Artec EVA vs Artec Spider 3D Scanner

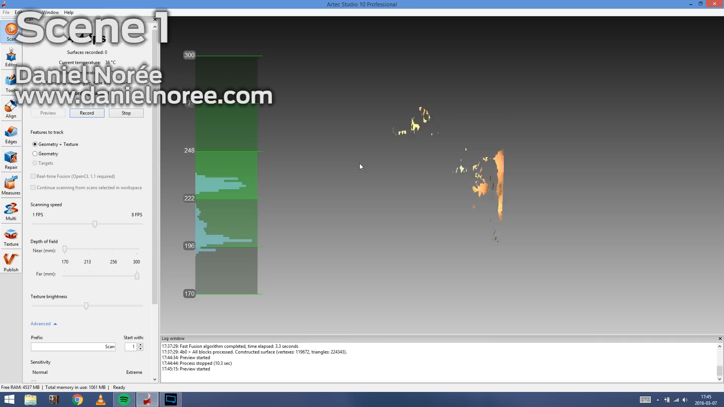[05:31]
Okay, so let's start off with the first scene. So this is my colleague Daniel Laurie. So we're now scanning him with the spider.
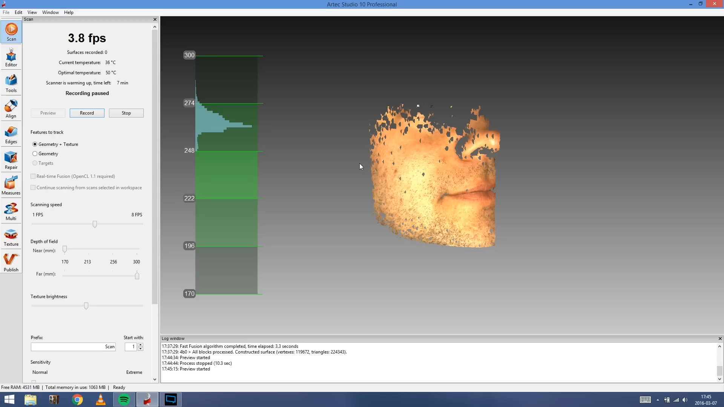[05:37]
So you can see here the preview window, which is heavily delayed due to the video recording at the same time.
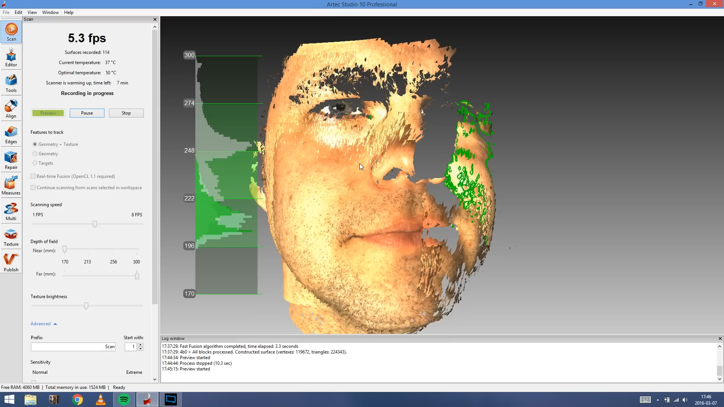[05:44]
You can see that we're much closer than when we were switching over to the Arctic EVA, which we're doing now.
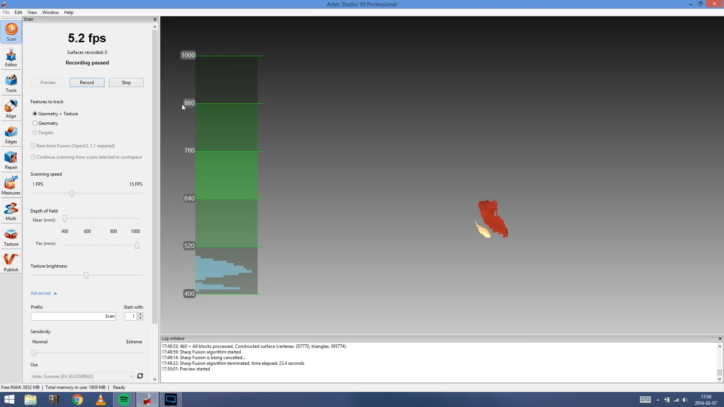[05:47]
So this is the Arctic EVA. So you can see we are much further away.
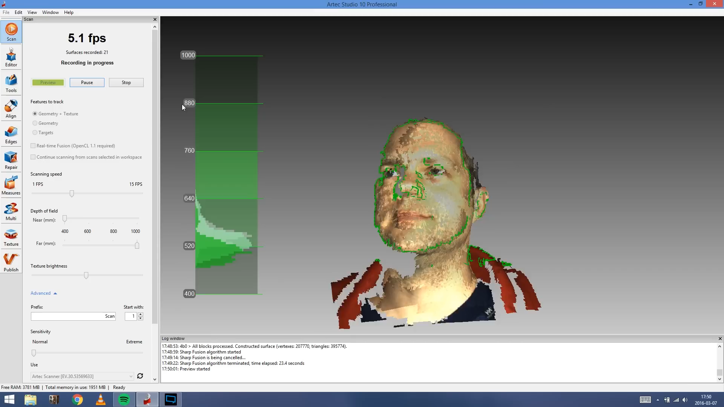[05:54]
On the left side there, you can see more or less that we're half a meter away, and we should actually be a little bit further away for the optimal scanning.
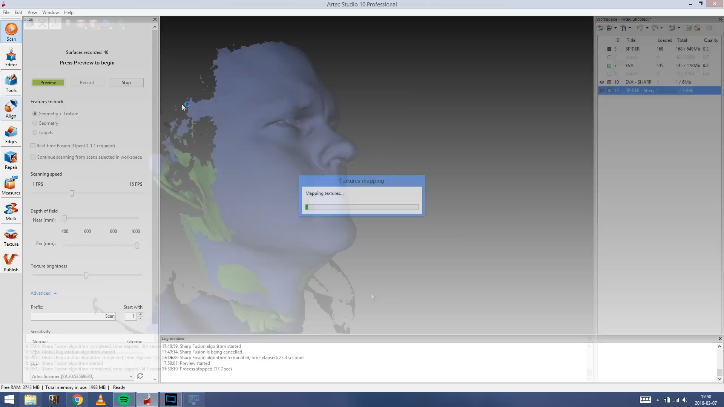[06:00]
So let's compare the two results. The pink one here is from the Arctic EVA. So you can really see here the difference, especially around the eyes and around the mouth.
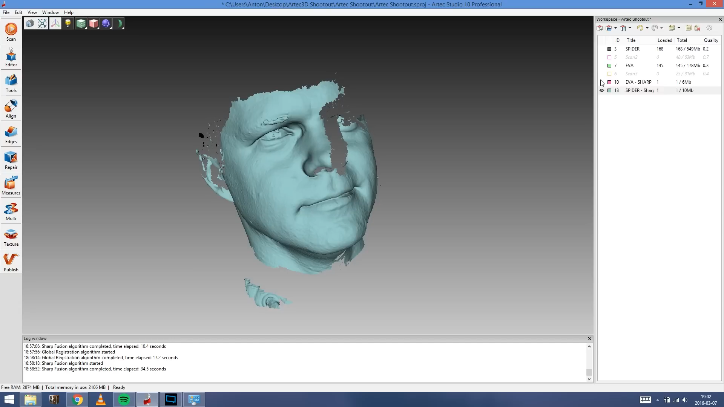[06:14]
You can see most visible details with the spider compared to the Arctic EVA.
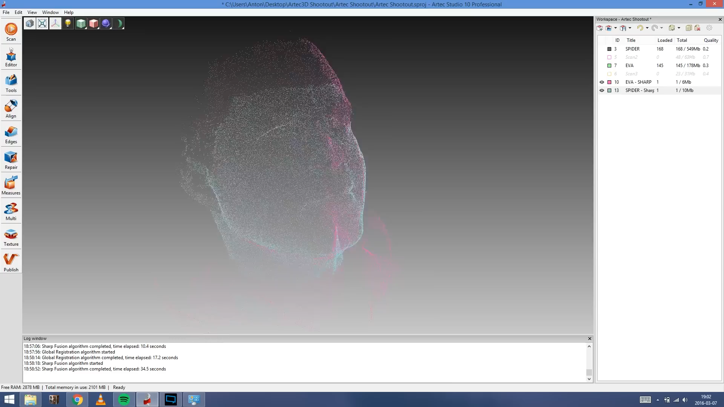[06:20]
Now, there's not really that much, but it will be much clearer in the upcoming comparisons instead.
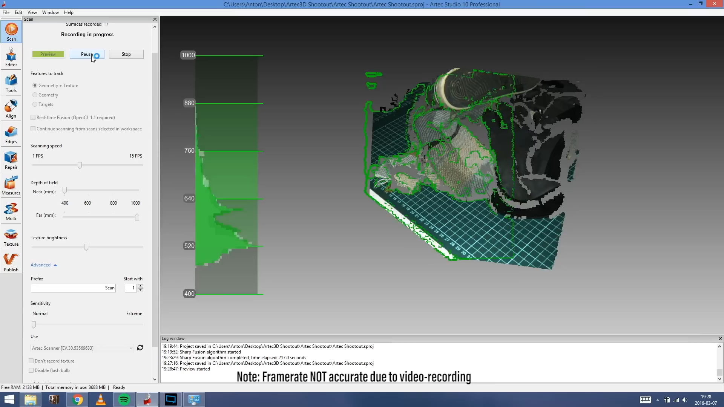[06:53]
Not really accurate due to the video capturing. And here we're using the Arctic EVA instead.
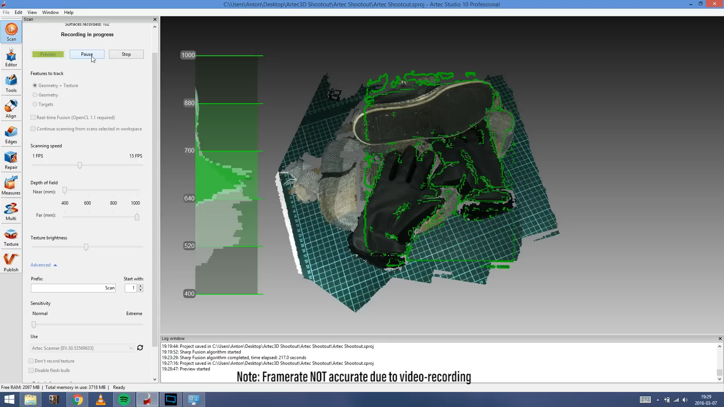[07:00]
So we're much further away. You can't even see the scanner in the clip.
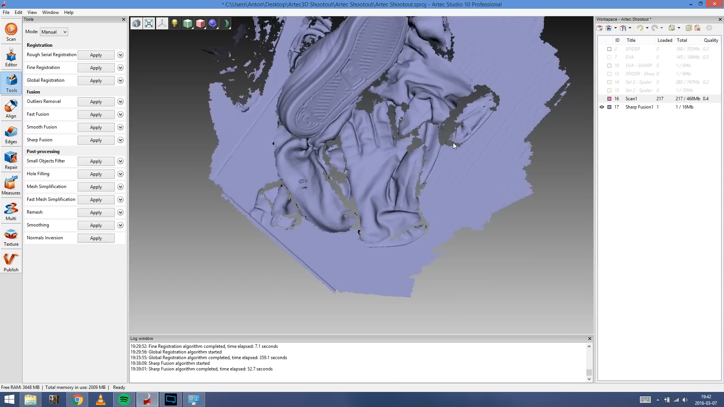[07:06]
So let's compare the results. This is with the EVA.
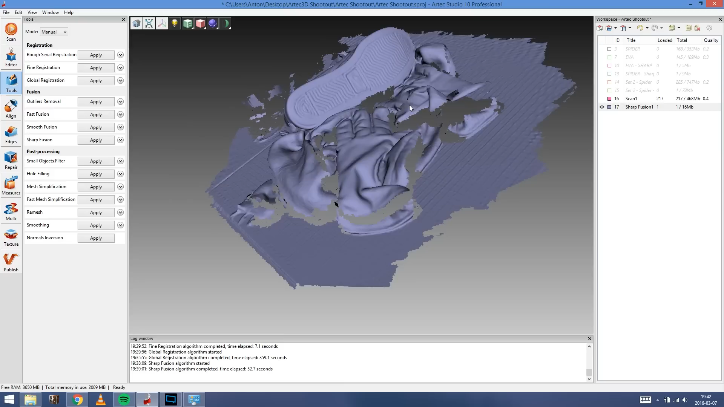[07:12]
So the blue one here is with EVA. So you can see that it gets a lot of details. It covers a lot of area in just a much
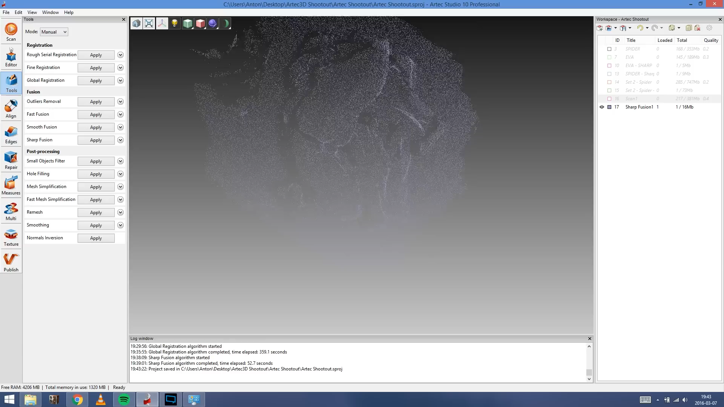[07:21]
shorter scan time than with the spider.
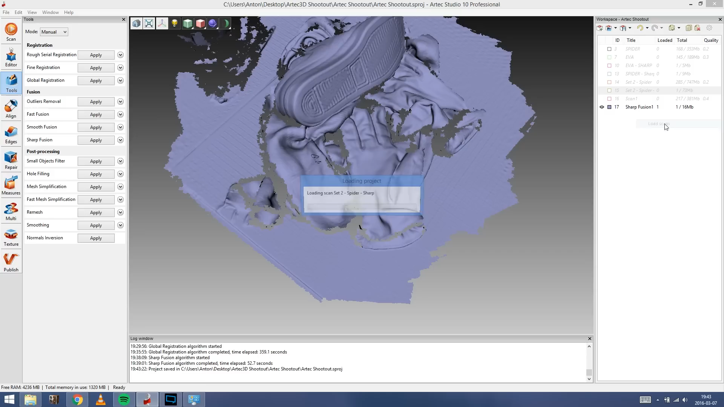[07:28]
So I'm just going to load in here the old spider scan so you can see the difference.
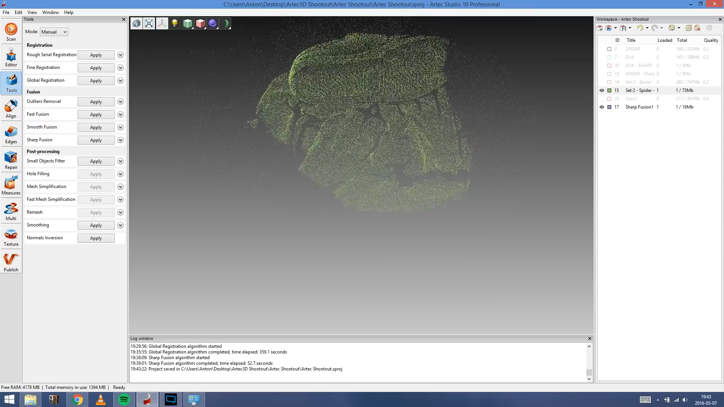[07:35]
So hopefully you can really see here on the shoe,
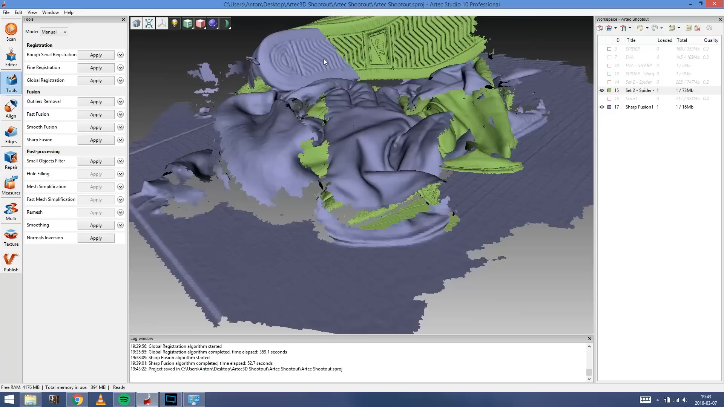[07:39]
on the details around the underside of the shoe that the spider really gets those
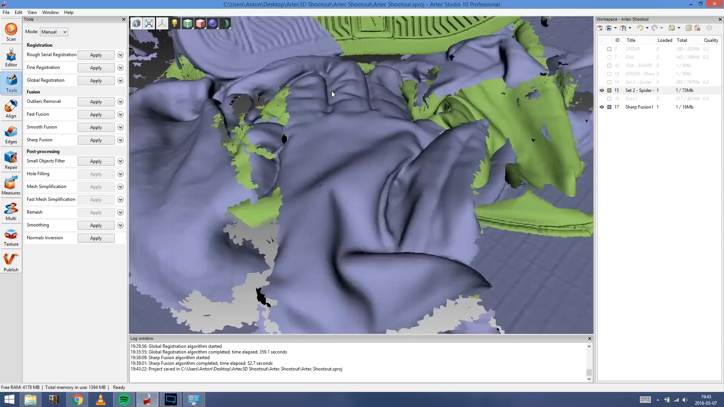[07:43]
sharp edges in a much different way compared to EVA. EVA, of course,
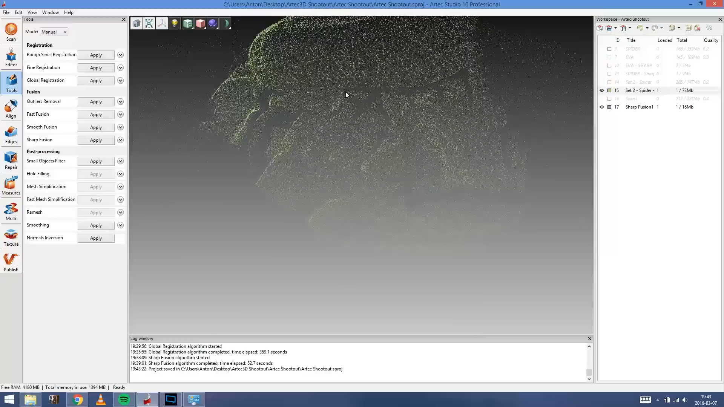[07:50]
takes a little bit larger area and easily covers more surface quicker. But the spider really pops. Even the logo is visible with the EVA, which is really amazing. And all the grooves around the larger grooves.
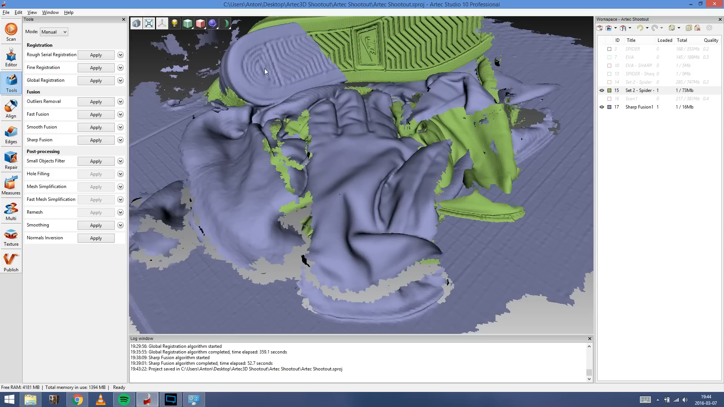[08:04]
You can see the small one here and, of course, the ones below, on the edge of the underside of the shoes. These one here. You can actually see those compared to the EVA scan.
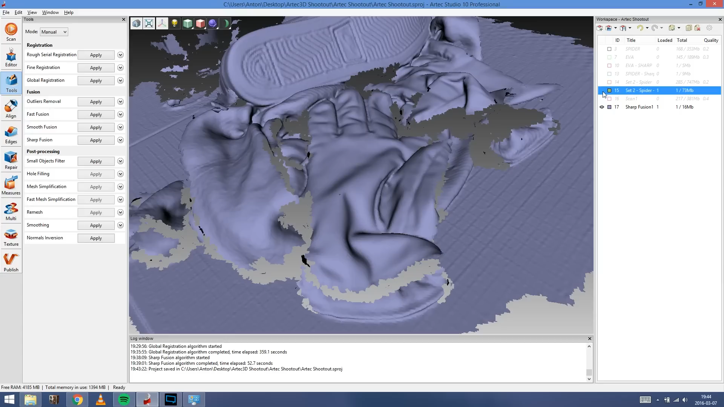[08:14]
You can see the logos.
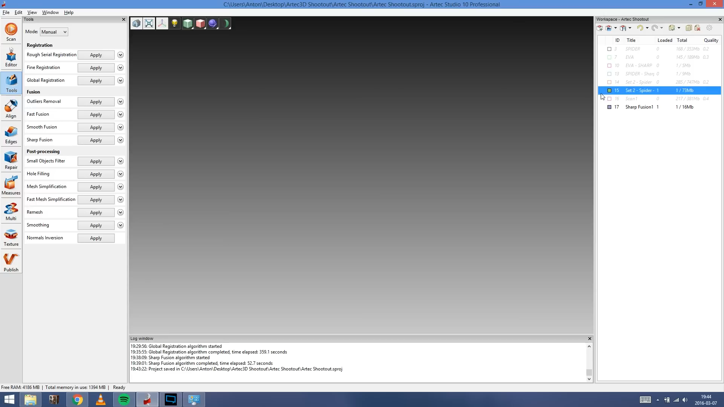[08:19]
You can still see the details. I mean, you can find them, but you can't really get that crisp detail.
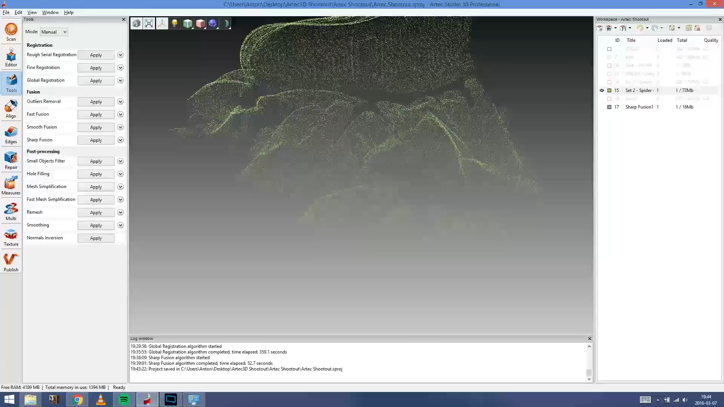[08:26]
Even the threads on the gloves are visible with the spider. That's really amazing.